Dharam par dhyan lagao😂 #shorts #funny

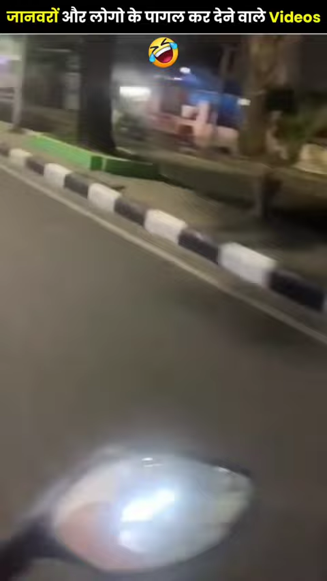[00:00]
दोस्तों इसे देखो, यहां ये लड़का सचमे रोड पे गाड़ी चलाते चलाते सो जाता है